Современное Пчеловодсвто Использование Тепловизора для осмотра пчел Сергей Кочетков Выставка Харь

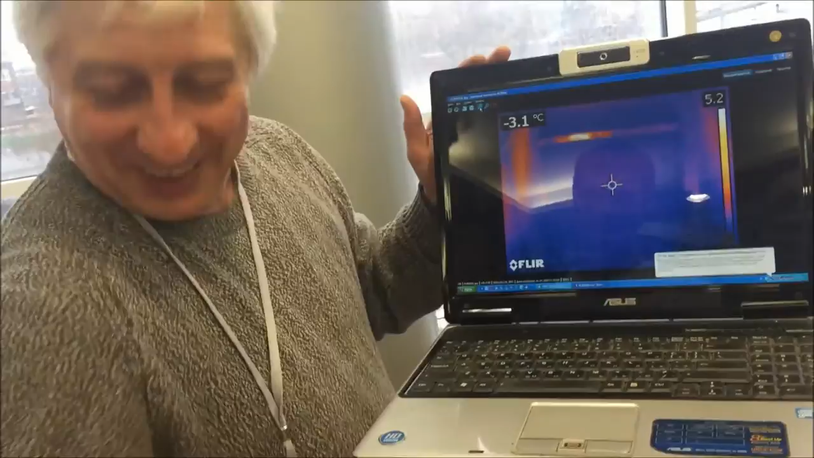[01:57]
On screen: spot -3.1°C
Вот тут медаль, Лиза, а это тепло. А вот следующее, вот нормально хорошая семья, которая...
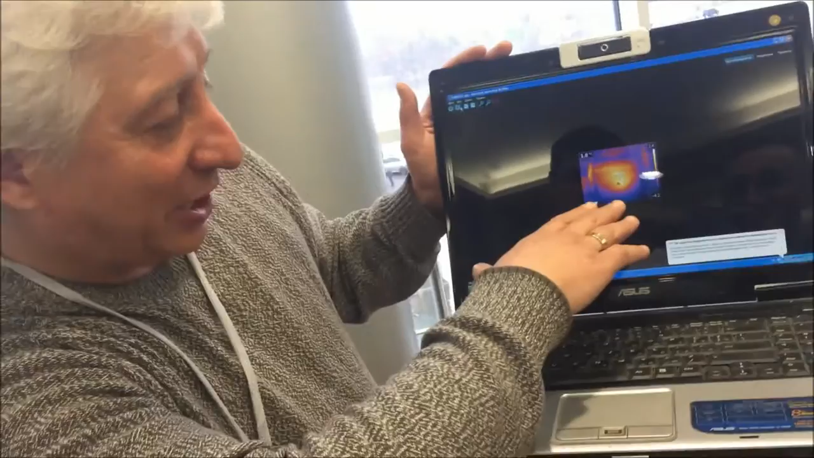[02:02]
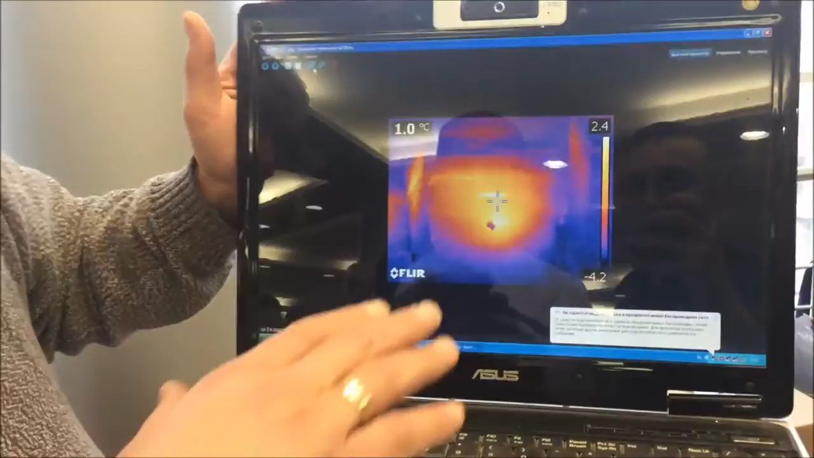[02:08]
Вот хорошая семья, которая находится, скажу так себе. Вот еще боковой 1-0, видите, подсвечивается, это, ну, рядом стоит.
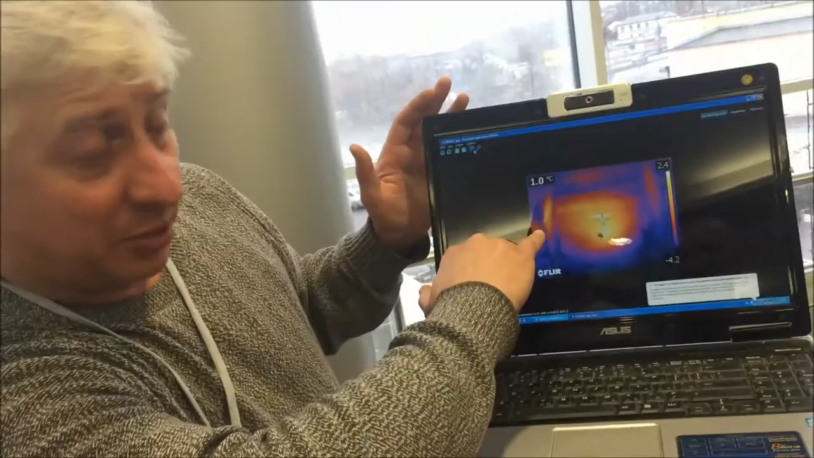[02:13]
On screen: spot 1.0°C
В нем тоже видно семья. Вот, Сергей, мы можем видеть вот теплопотери или что там не так, вот в этом потепловине?
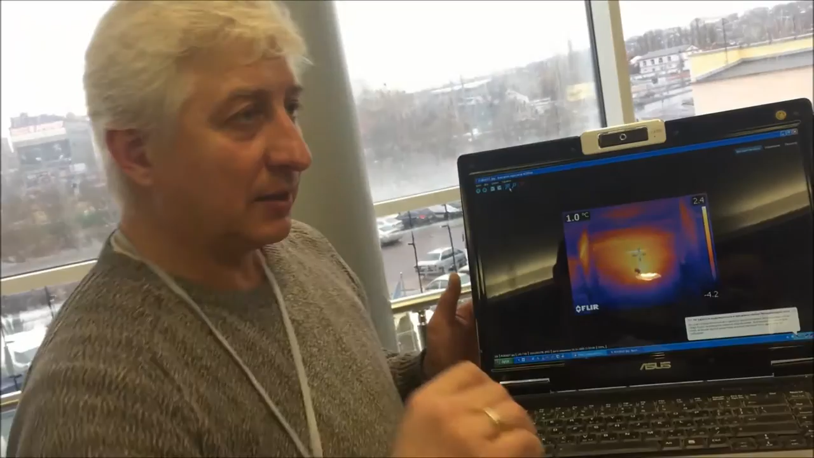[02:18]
Можно. Можно. Можно видеть. Ты вот здесь вот видишь, вот она получатся полоска.
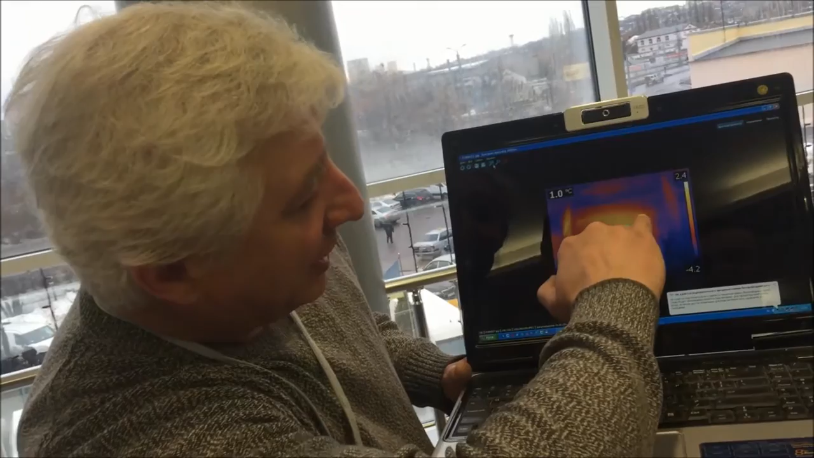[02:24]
Это подкрышник. Вот здесь видно, что он не совсем плотный, и он подсвечивает. То есть потери тепла идут через него. Да эти надо сбросить на электронку, да и все. То есть видно, что потери. И вот идут потери тепла под ручку.
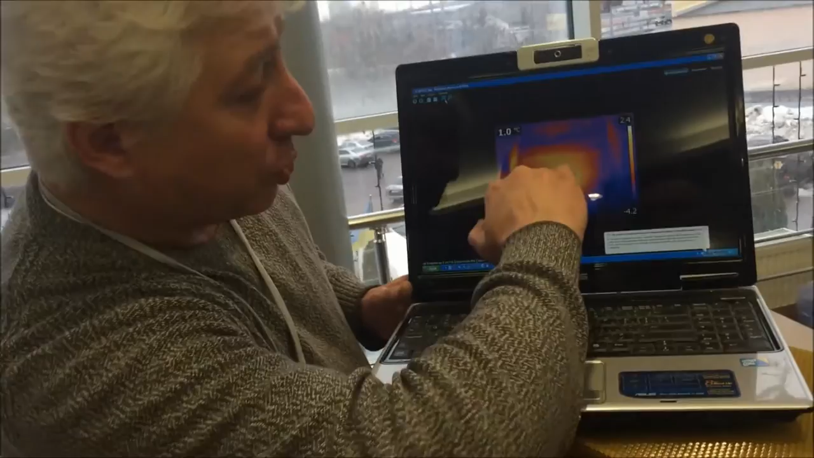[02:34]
Ручка, я помню. Да, выемка. Видишь, да, выемка. Вот литок, но тут еще были литки закрытые.
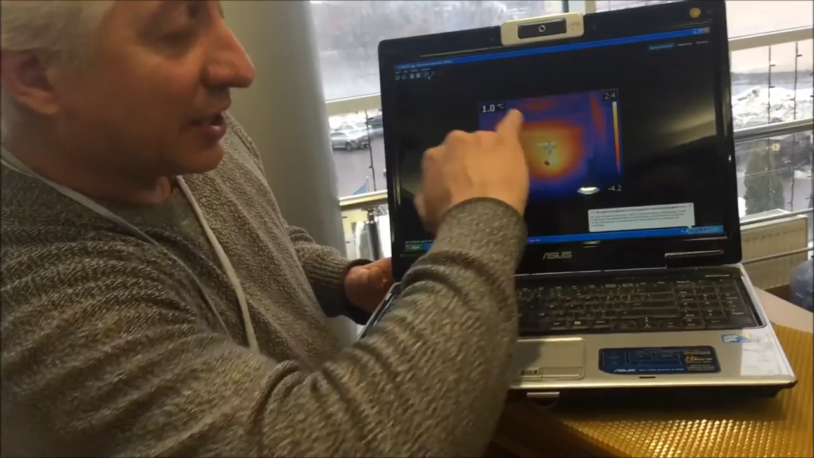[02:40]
Это литки в адам. Теперь смотри сюда. Вот вообще, такие, ну, я как бы самый показательный взял.
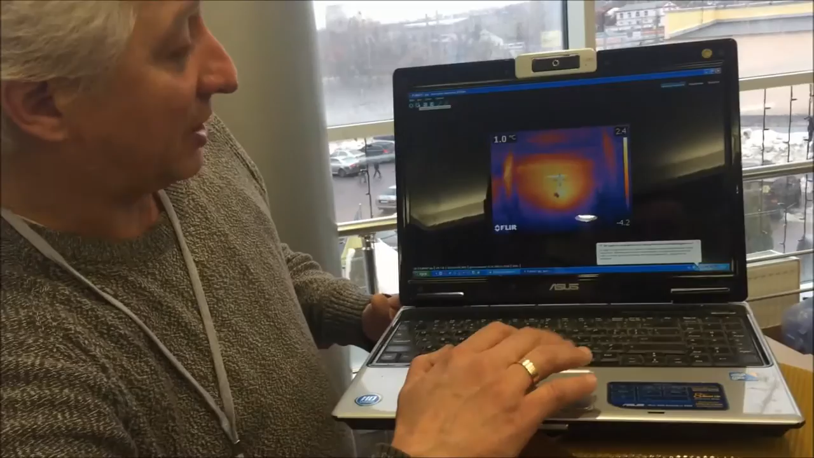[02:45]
Вот следующая семья. Ну, чуть послабее, но видно, что куда, как уходит, в каком положении находится...
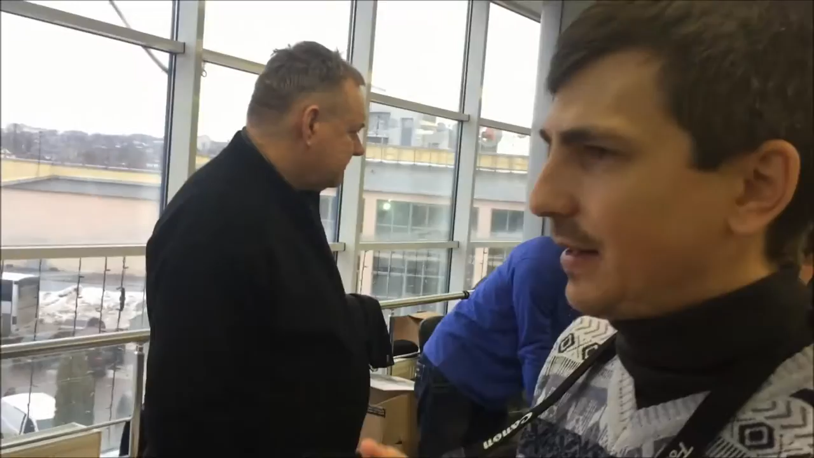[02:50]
Ритектор, можно сказать. Вот сильная семья, но эта семья, вот казалось бы, фотография такая нестандартная, правильно? Такие, стандартные. Ну, что здесь оказалось?
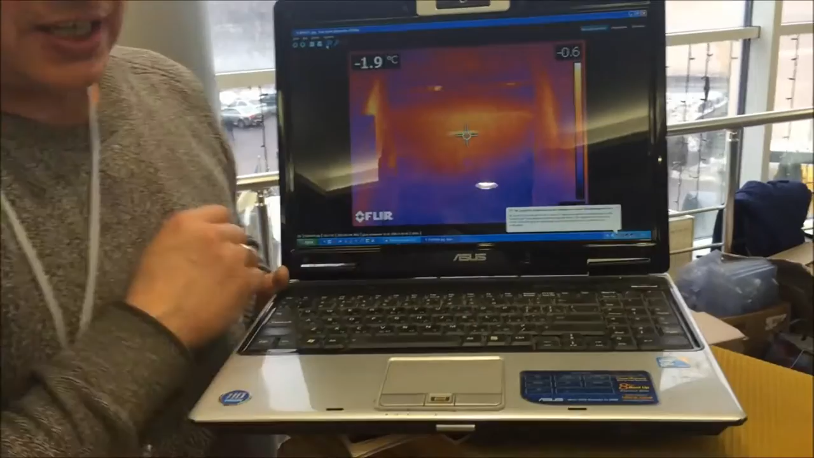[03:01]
On screen: spot -1.9°C
Потом же, я же визуально смотрю, здесь семья ушла полностью под заднюю стенку. Вот видите, там был в первую очередь ярко выраженный клуб, а здесь клуб большой, но смутный. То есть она ушла полностью под заднюю стенку. Хорошо, Сергей, смотрите. Сейчас, сейчас эти все покажу дальше.